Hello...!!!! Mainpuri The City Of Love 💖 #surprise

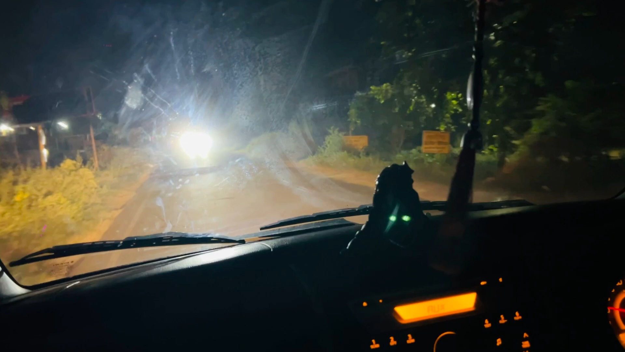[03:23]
ले ले भाई ब्रेकर पास कर लो, बताओ 20% भाई सर्टिफिकेट आ गया, 20% पास है बंदा,
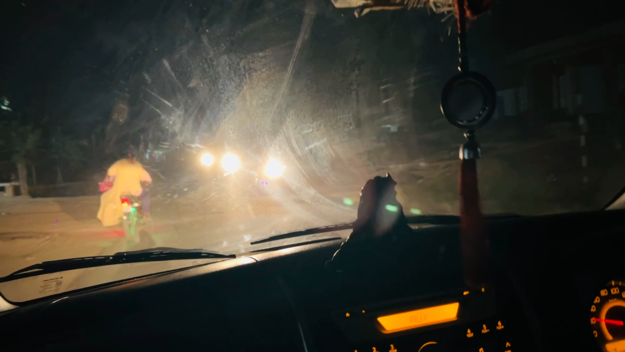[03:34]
जहाँ से भाई जैसे उठाई बंद नहीं की, और क्या चाहिए। अरे अरे अरे अरे स्पीड बढ़ाए तो ये और क्या चाहिए। गुड, बंद ना कर गाना, ये चल रहा है।
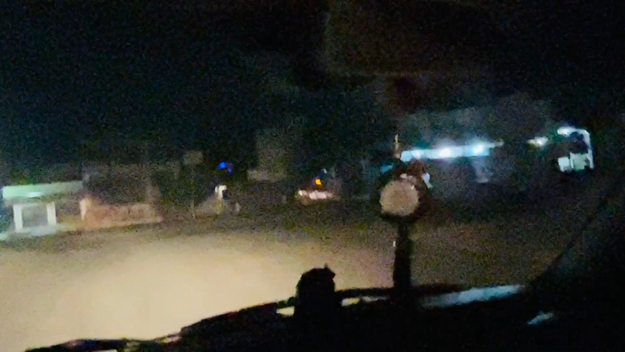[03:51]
आराम से चलो भाई, गुड गुड गुड। अरे दमई ले ली तुमने एक्सीलेटर की भाई,
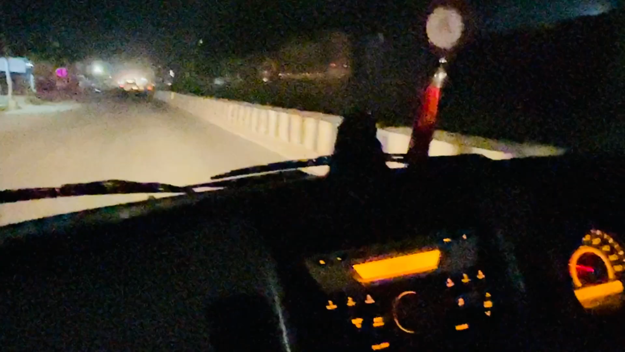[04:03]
और बताओ सब बढ़िया बढ़िया। मेरी जिम भैया, मेरी जिम जिम। हाँ भैया तभी तेरे दूध बाहर आ रहा है, मेहनत है भाई। तुम लेफ्ट लो, उसे हॉर्न क्यों दे रहे हो? साइकिल वाले देखा ही नहीं मत के दो हमें। हाँ यार ले लेफ्ट, अरे आराम से।